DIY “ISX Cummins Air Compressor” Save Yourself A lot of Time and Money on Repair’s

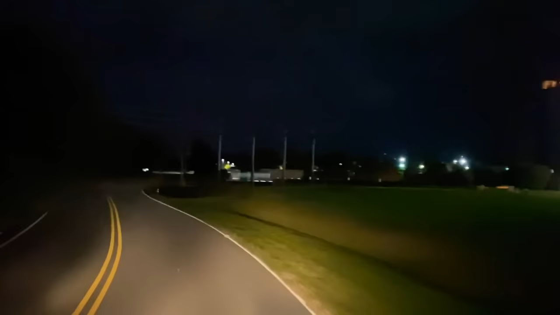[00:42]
Alright, here we are at the ABW Pet Warehouse. It's about 1.30 in the morning. It's right up here on the left. It says I got a 3 a.m. appointment and this just popped up today. It's actually Sunday morning early. It's daylight savings time and this is the day, the night of Halloween. So I got home on Halloween night, got a little bit of rest, about two hours and then went to pick this up because it delivers at Amazon right by my house on
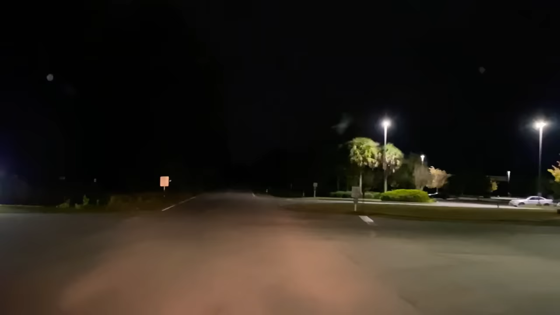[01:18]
Monday morning at 6.30 so.
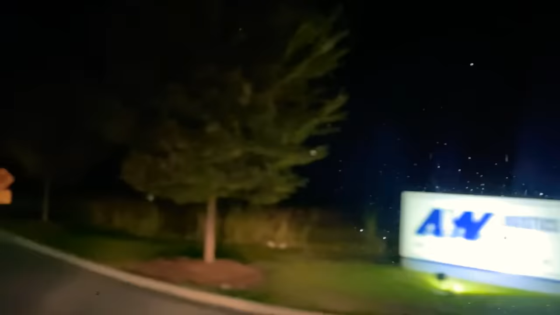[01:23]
I figured $900 combo is trying to get $650 for it and I just threw out here I'm going to get that for $900. I'll go back to the house tomorrow and then deliver Monday morning so.
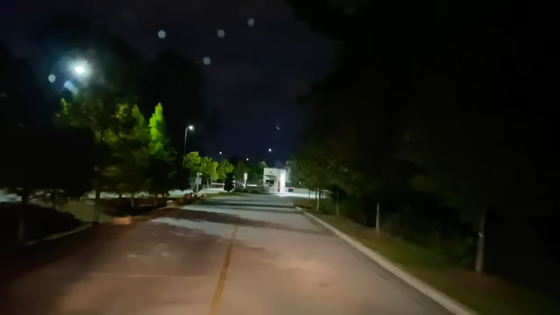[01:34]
Here we are. A little bit of rain, 57 degrees. Imagine a stay left. I'm not sure what to do. No, I just did right.
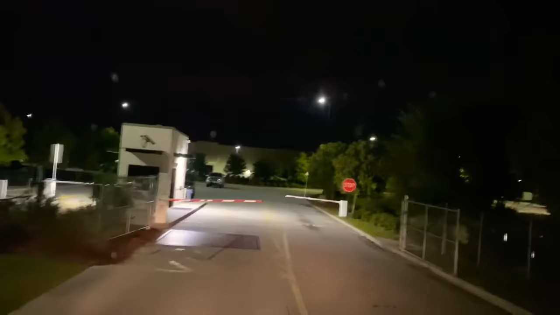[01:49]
I think. I don't know. Let's not say I'm anywhere. Let's ask them. Where? Corporation, you know they make a little of everything. I didn't know.
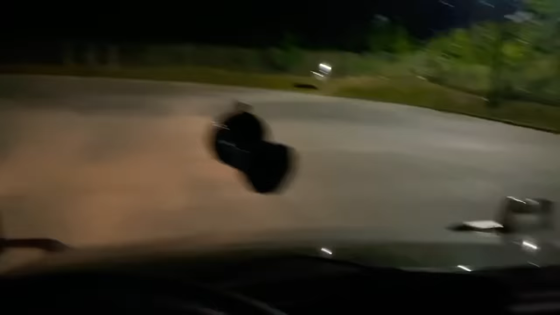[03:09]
Alright, let's back in this trailer. Door 26.